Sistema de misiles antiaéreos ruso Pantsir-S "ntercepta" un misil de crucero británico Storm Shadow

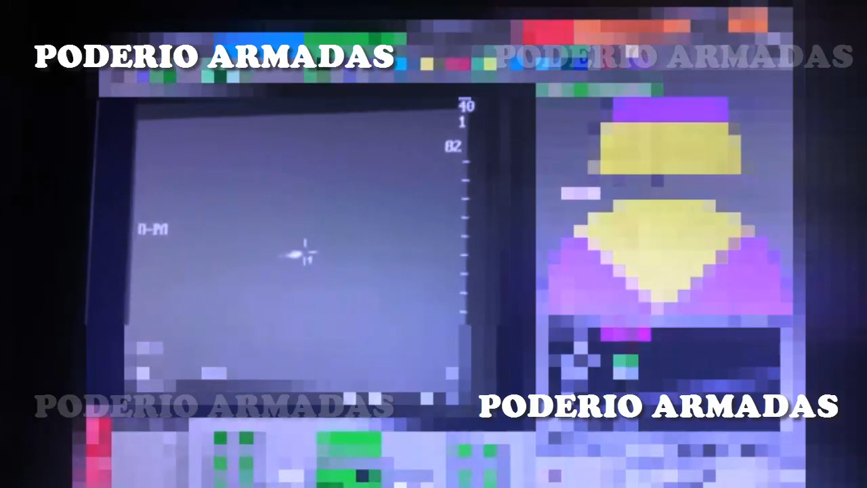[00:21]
las fuerzas armadas ucranianas los han utilizado con regularidad para atacar objetivos civiles.
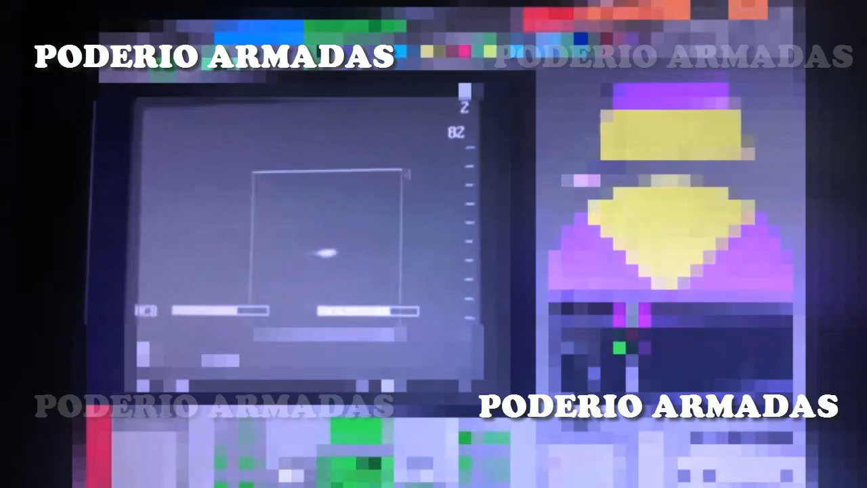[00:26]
Sin embargo, los sistemas de misiles rusos han aprendido a interceptar los misiles británicos.
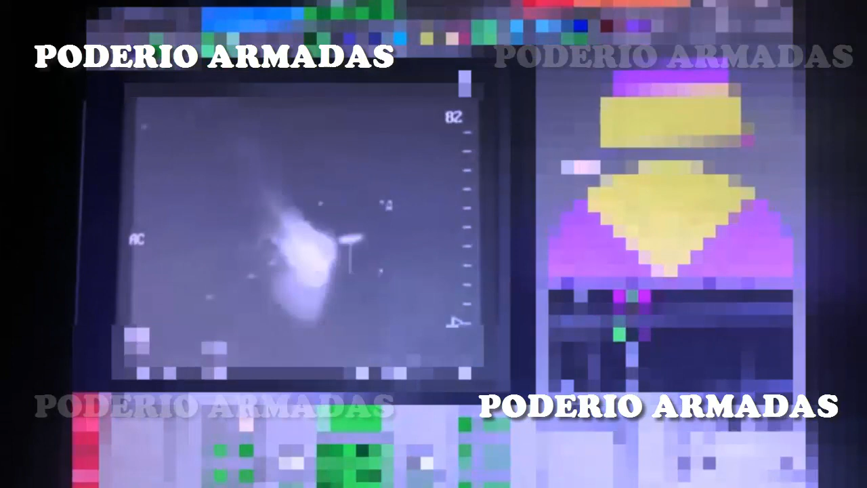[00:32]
Las imágenes de vídeo del sistema de misiles antiaéreos Pansir-S confirma la
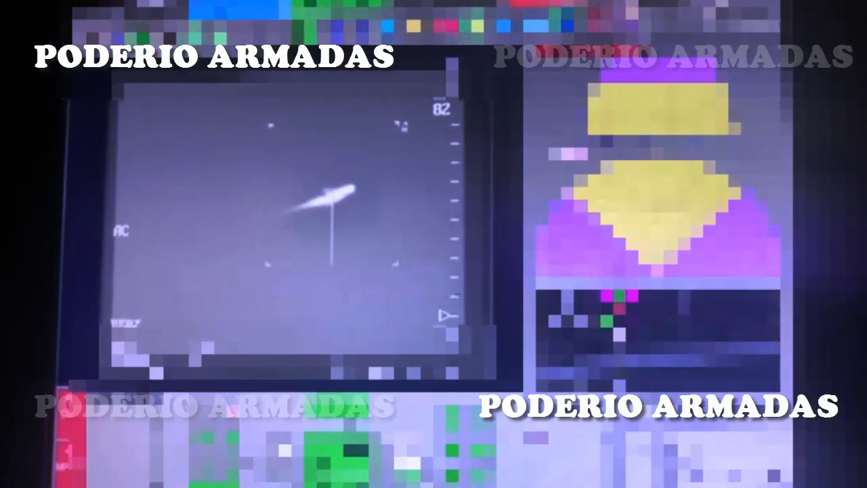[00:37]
intercepción del misil de crucero británico Storm Shadow.
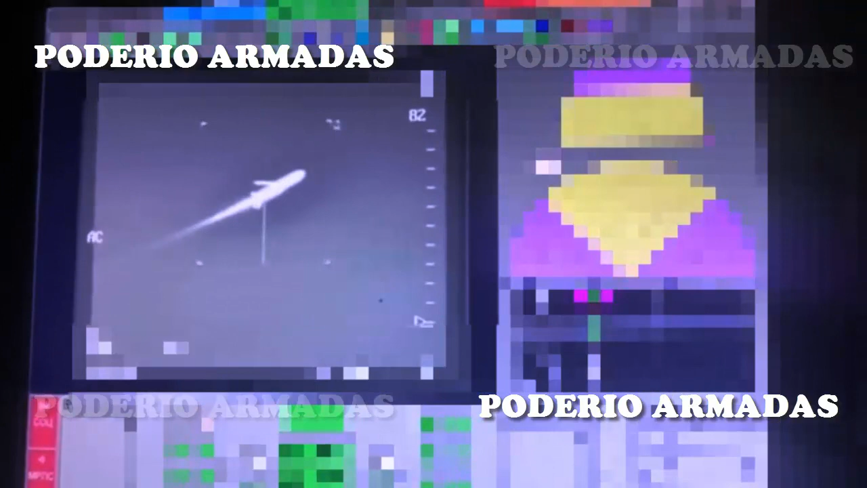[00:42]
El Ministerio de Defensa ruso informa de que interceptó un misil de crucero Storm Shadow el 18 de junio.
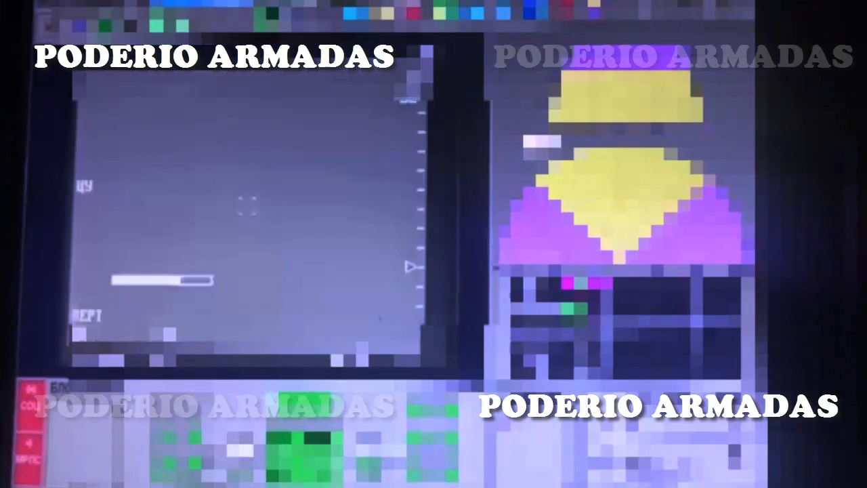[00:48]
Es posible que las imágenes publicadas muestren este episodio concreto.